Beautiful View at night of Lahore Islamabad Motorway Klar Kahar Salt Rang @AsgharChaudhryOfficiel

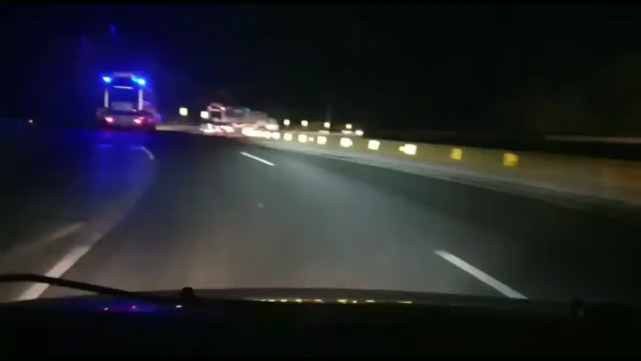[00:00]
چیمہ صاحب ہیں اور صوبیہ مشرف صاحب آئیں بسم اللہ پوچھتے ہیں پہلے سب سے پہلے عارف چنجوہ صاحب رات کے موٹر وے کا یہ سفر ہے اور رات کے یہ جو پیر ہے یہ غالباً
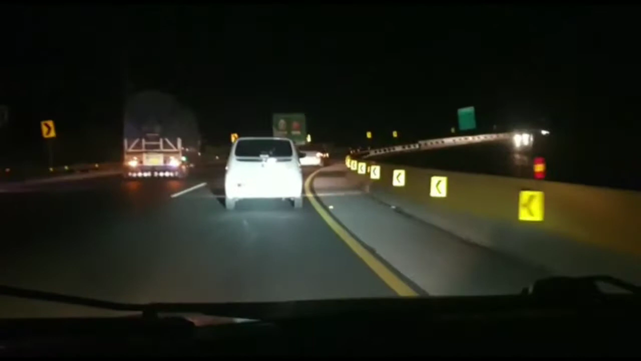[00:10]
میڈ نائٹ گو ہم کراس کر چکے ہیں تو کیسا لگ رہا ہے آپ کو سالٹ رینج میں برخصوص اس حقوق کی جو نظارے مر رہے ہیں انہیں آپ کیا کہیں گے نظارے کیا ڈرائیور آدمی کا کیا نظارہ ہوتا ہے با جان ڈرائیور ڈرائیور نے صرف گاڑی چلانی ہو دی با جان جی جی سالٹ رینج میں آگے ہوش آ جاتا ہے ہوش آ جاتا ہے کچھ ہونا جائے صحیح مطلب اگر ہم لاور موٹر وے کی بات کرے تو سب سے ڈینجز جو ہا ہمیں زون نظر آئے گا یہ
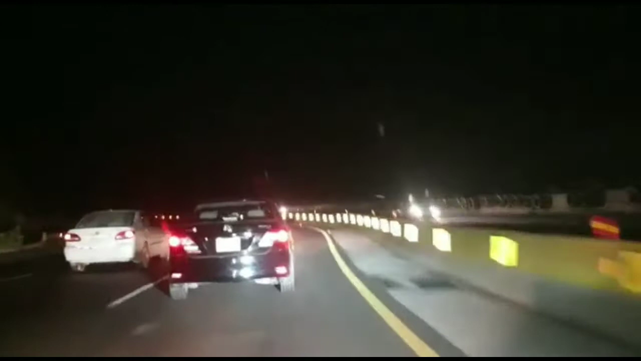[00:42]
سالٹ رینج نظر آئے گا سالٹ رینج جو ہے بسیکلی باکستان میں جتنا موٹر وے ہے سب سے خطرناک یہی ہے دیکھیں یہاں پر آپ بتائیے کیا حتیات کی ضرورت ہے جو نئے آنے والے لوگ ہیں سارڈ رینج کے پر انہیں کیا حتیات کرنی چاہیے لینڈ کی پبندی کریں جو سپیڈ کوشنز ہیں ان کو اوے کریں اگر سپیڈ کوشنز کو اوے نہیں کریں گے لینڈ کی پبندی نہیں کریں گے
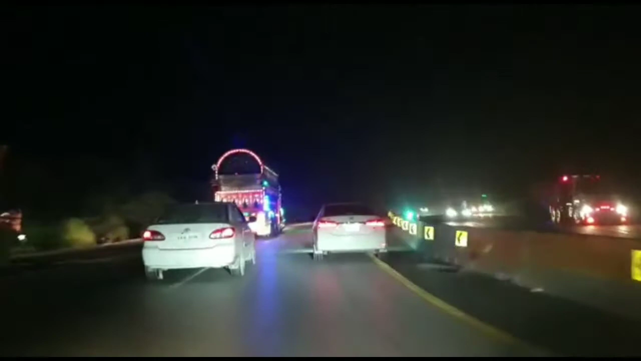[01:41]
دن کے وقت سفر کریں تو بھی خوبصورت مناظر نظر آتے ہیں جنوبی ایشیا میں اگر دیکھیں جی وہ خوبصورتی میں اضافہ کرتے ہیں دنیا بار میں سب سے بہترین ٹرک آئی تک ہم نہیں رہے ہیں جی بلکل یہ کلر کا ہار پر بے شک رات کے ٹائم آپ کو پورے موٹر وے پہ جیٹی روڈ پہ ٹرک نظر آتے ہیں لیکن موٹر وے میں جب آپ سالٹ رینج کلر کا ہار کروس کرتے ہیں تو یہ ٹرک خوبصورتی میں مزید اضافہ کرتے ہیں ان کی